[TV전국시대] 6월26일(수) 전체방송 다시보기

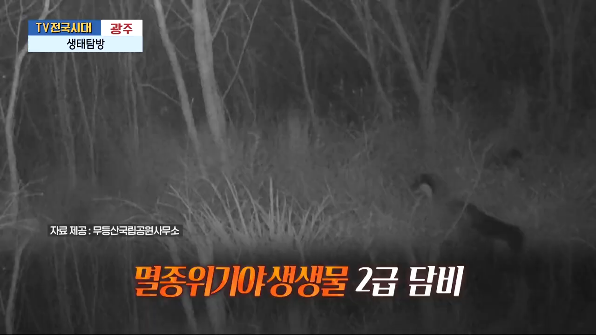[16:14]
천연기념물 원앙, 멸종위기 야생동물 단비와 사까지 모두 이곳을 터전삼아 살아가고 있습니다.